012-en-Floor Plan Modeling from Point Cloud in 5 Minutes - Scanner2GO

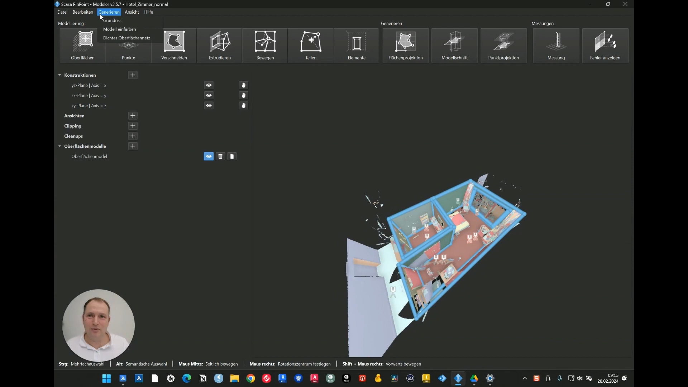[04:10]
Floor plan creation. Select two polygons i.e. rooms to include in floor plan, floor plan, floor plan. Reference level. Once again our xy plan. This is the level.
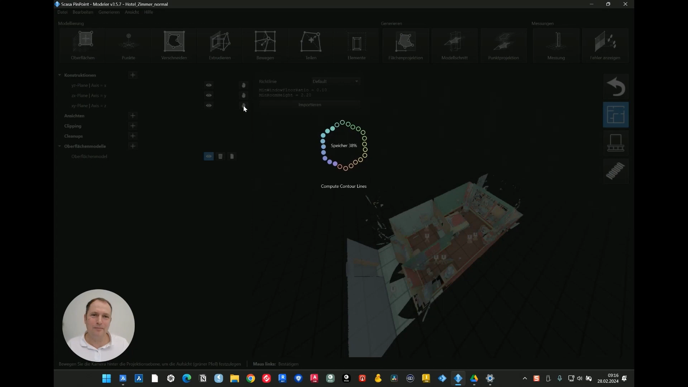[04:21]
Please press it. A floor plan has been successfully created for your reference and convenience.